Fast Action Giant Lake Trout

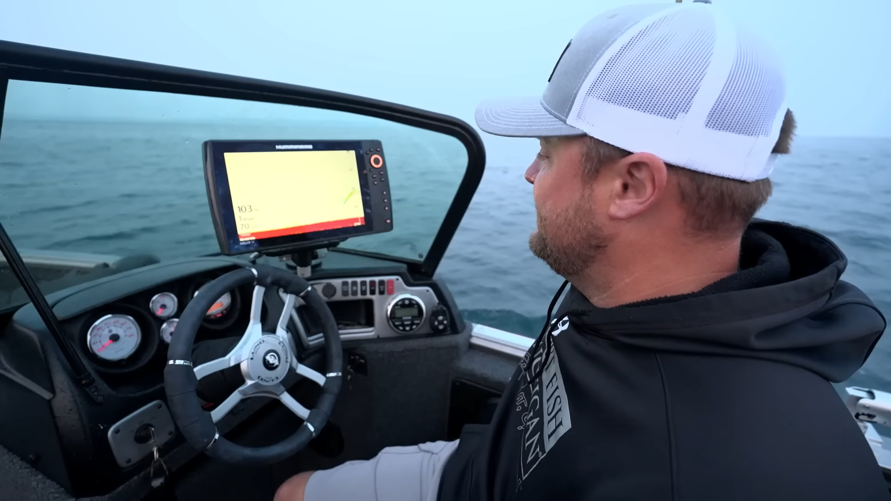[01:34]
They're suspended about 80 down over 103 feet. So this is exactly what you want to find. You know, as soon as you mark them on the front transducer, on that front hummingbird, we know that we can stop our forward propulsion, put it in reverse. We're just going to go ahead and hit spot lock on the Tarova remote and drop down and hope they're active.
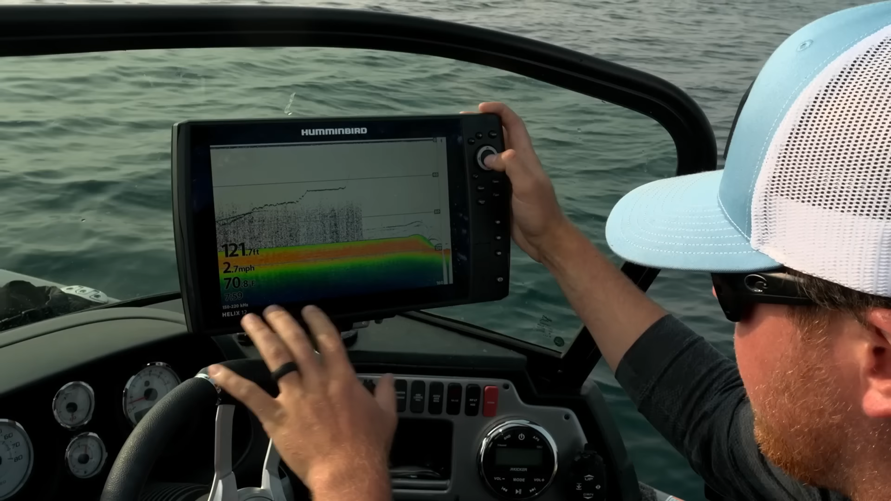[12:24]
On screen: speed 2.7 mph
You can see the fish down there, but there's a lot of, you know, bottom here that's just not functional.
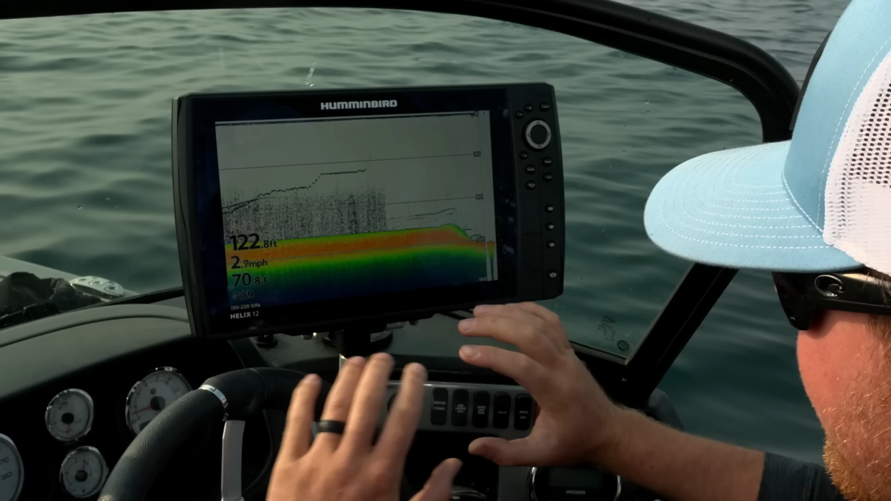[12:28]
A lot of top space here that just doesn't do anything for us with the way we're fishing. So as we kind of turn here, I'm going to go into my menu, just pressing menu once. And I'm going to go to my sensitivity. And I like to run that around, we'll keep it at 15, 16 right now.
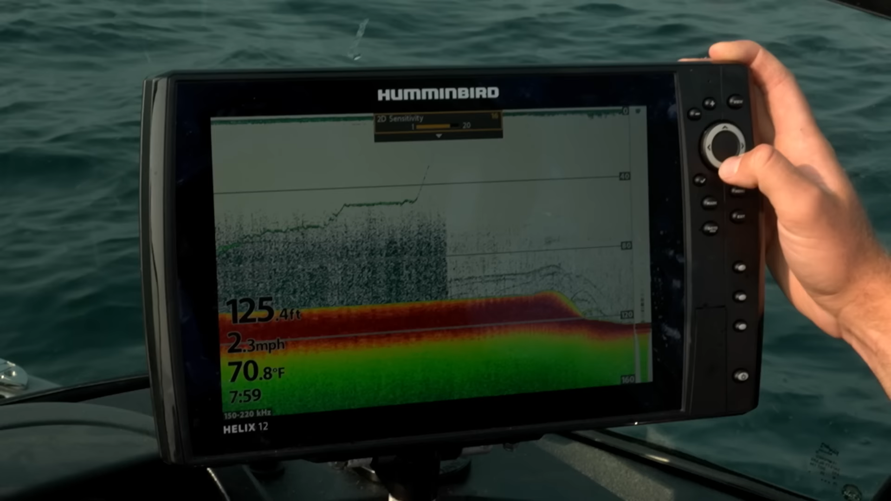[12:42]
On screen: water 70.8°F, speed 2.3 mph
It looks a little hot, but we're going to clean that up. I'm going to run my contrast up a little bit to about 19. And you can see it really cleaning up the picture there. And we're just kind of a feel thing. I'm always constantly playing with this. And you can do the sensitivity easily, of course, with the plus and minus button for increasing and decreasing on the fly. But we're not done yet. We're going to go in and we're going to fine tune the zone we want to see. So really, we're looking at 120 right now to about 70 being our primary zone of interest.
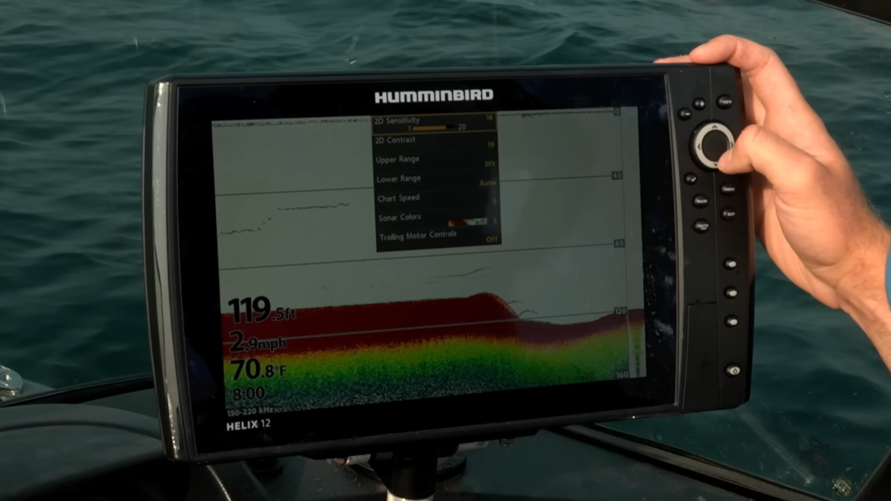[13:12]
On screen: depth 119.5 ft, water 70.8°F, speed 2.9 mph
So let's go down. We're going to go to lower range first. And we're going to run that all the way.
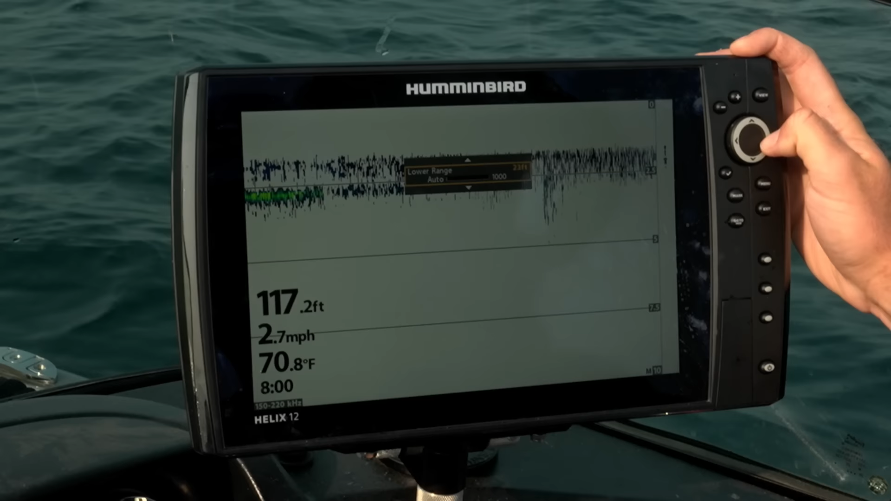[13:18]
On screen: depth 117.2 ft, water 70.8°F, speed 2.7 mph
Just hold it down. We're going to take it over to 120. And we'll fine tune about there.
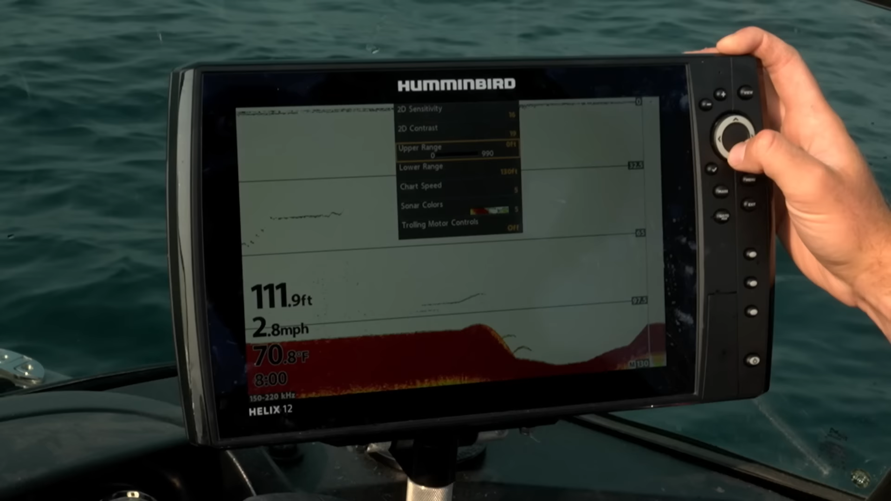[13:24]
On screen: depth 111.9 ft, speed 2.8 mph
And then we'll take our upper range. And we're going to run that down to about that 70, 75, 80 number.
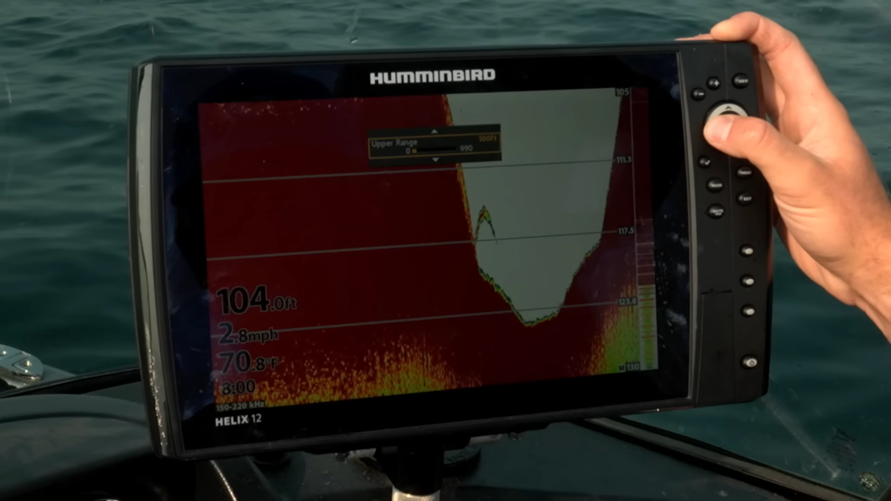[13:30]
On screen: depth 104.0 ft, water 70.8°F, speed 2.8 mph
A little too far. We'll back it up. And you can see right there looking really pretty. And that's kind of set us up here for James.
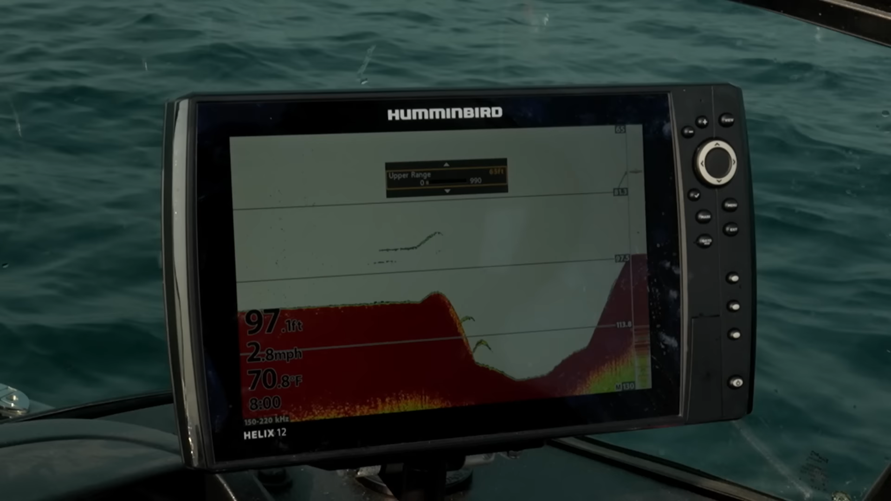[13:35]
On screen: water 70.8°F, speed 2.8 mph
We've got some fish coming in. So let's take this in. We're going to dial in a little more because we came up higher.
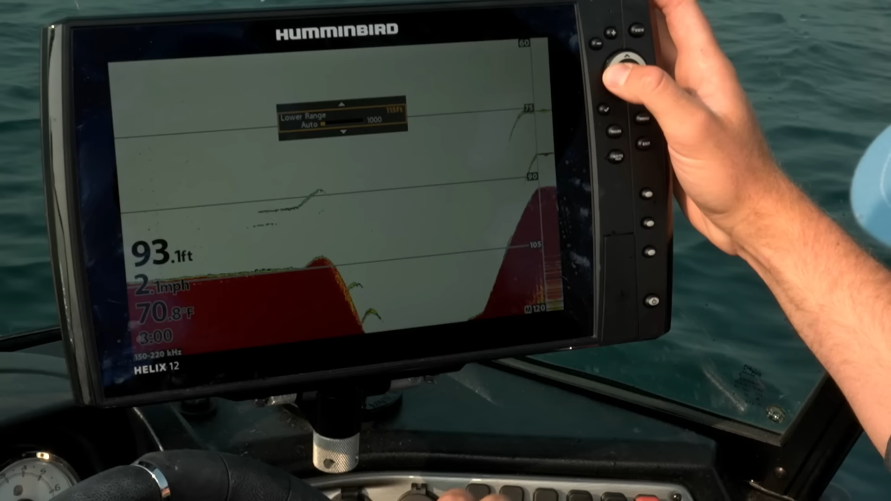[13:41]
On screen: depth 93.1 ft, water 70.8°F
We're going to zoom in on the zone we like. And this is just something I'm always doing. I'm always kind of fine tuning. And Captain Chad, if you could hit spot lock for me, that'd be phenomenal.
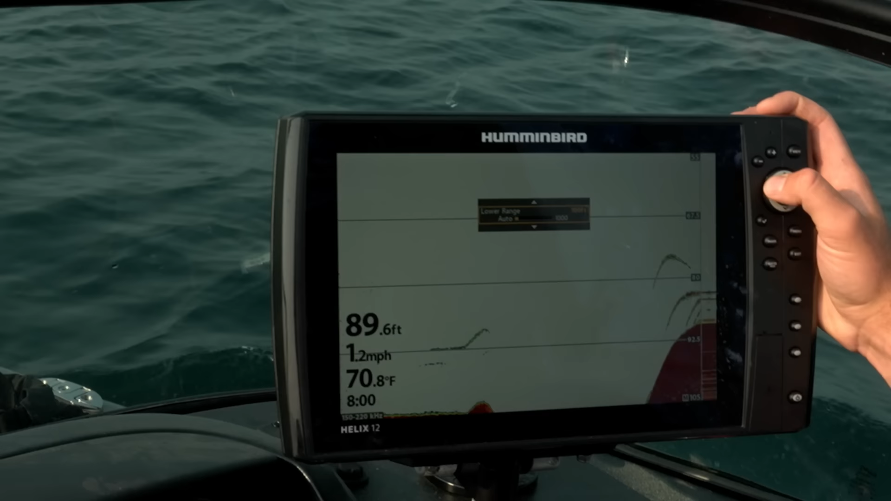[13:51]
On screen: depth 89.6 ft, water 70.8°F, speed 1.2 mph
Let's zoom in a little more here. This looks really good.
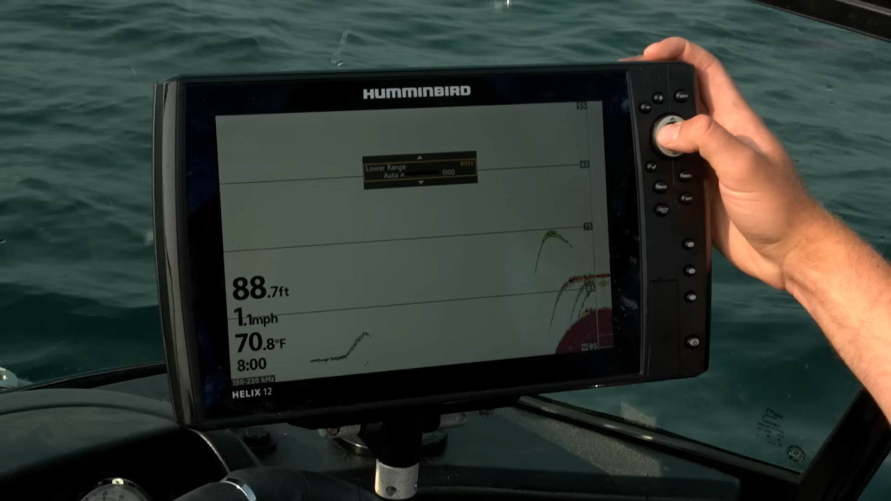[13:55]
On screen: depth 88.7 ft, water 70.8°F, speed 1.1 mph
So there we've got those fish. And the final touch I like to do for jigging these trout is I want our chart speed.
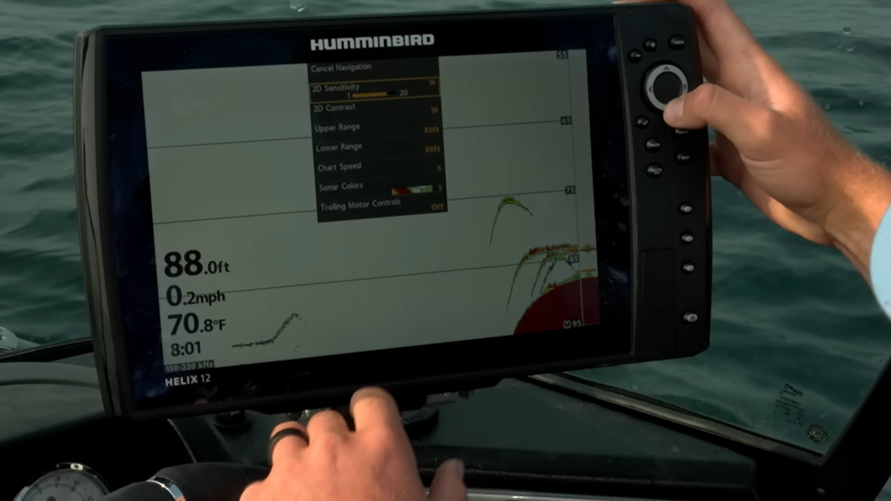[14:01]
On screen: depth 88.0 ft, water 70.8°F, speed 0.2 mph
Instead of being at five, I want it at 10. That gives us the fastest returns.
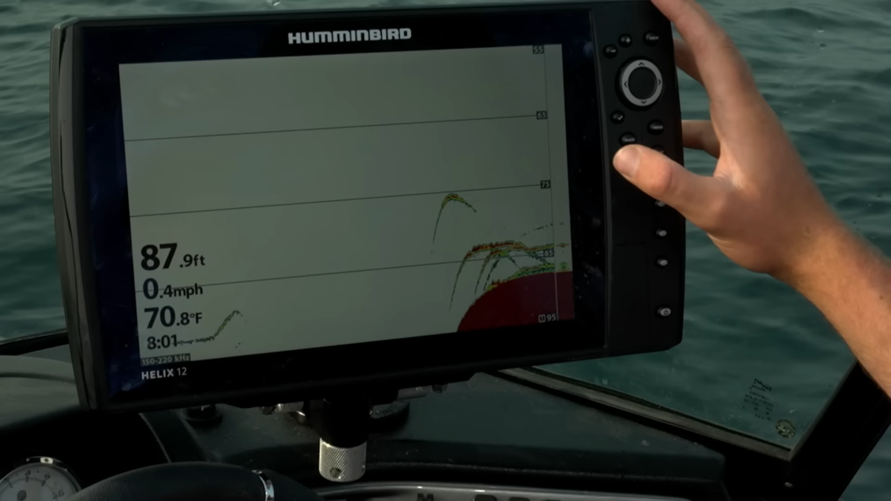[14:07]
On screen: depth 87.9 ft, water 70.8°F, speed 0.4 mph
Something else that's really crucial is getting this A-scope color frame over here. To do that, you go into menu, menu, and you go into your sonar tab. And you're going to work your way down to the RTS window. Here's where it is standard. When it's off, you can't see anything.
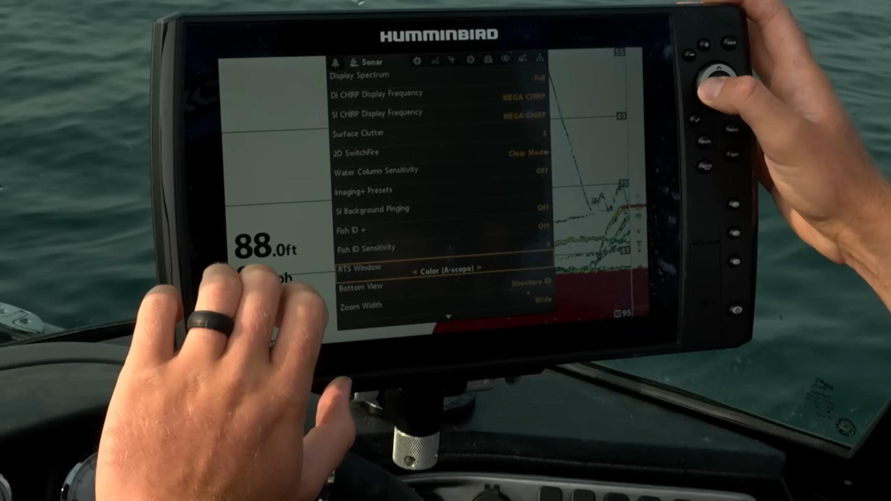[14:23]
On screen: depth 88.0 ft
But I really like the color A-scope because it allows you to see this real-time column. Like right now, we can pick out James jigging right here. Ooh, those fish didn't quite like that. Here he goes down chasing him. Right there. Now he's right on him again. Here comes one off the bottom.
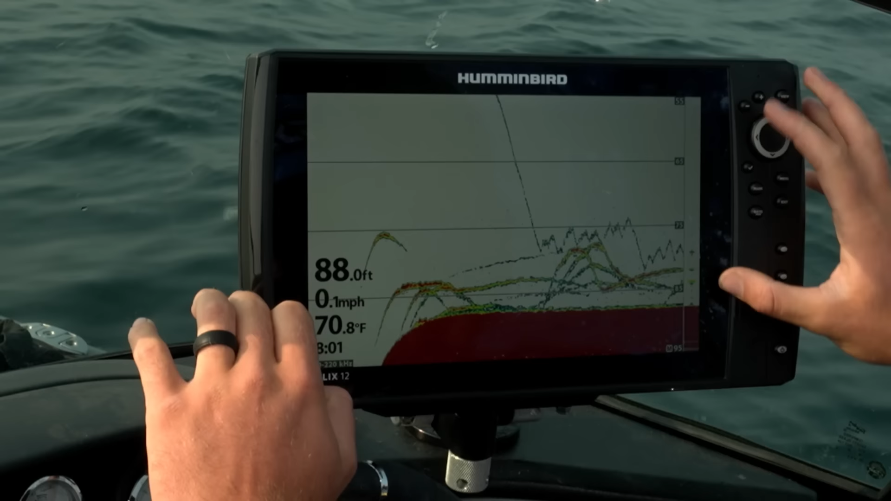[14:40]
On screen: depth 88.0 ft, water 70.8°F, speed 0.1 mph
So what this window is on the right is it's the real-time, that I like to call it, because you're seeing everything exactly when it's happening. And really, we're just watching these first, you know, this first kind of fourth of the screen to see the most recent information that's happening. And that allows us to know if we need to go up, if we need to go down with our jig, or if we need to slow down or change a cadence,
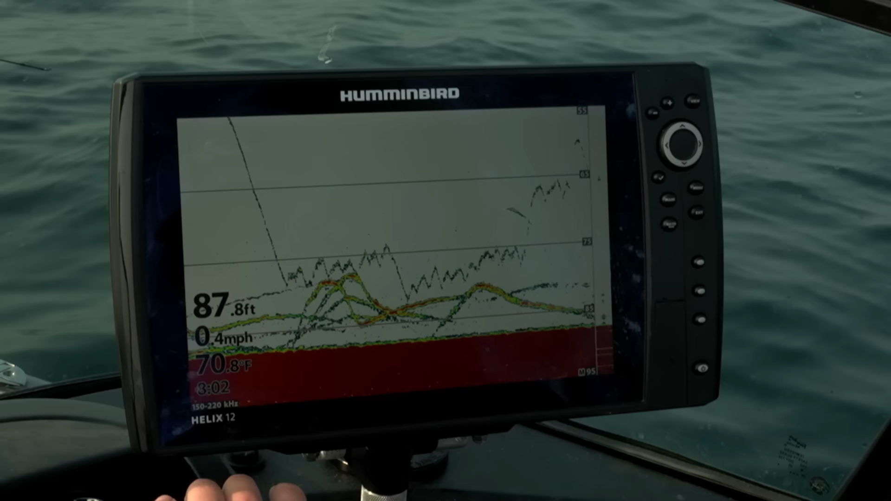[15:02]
On screen: depth 87.8 ft, water 70.8°F, speed 0.4 mph
it allows us to see exactly how those fish are reacting and when they're reacting to it and allows us to get a whole lot more bites.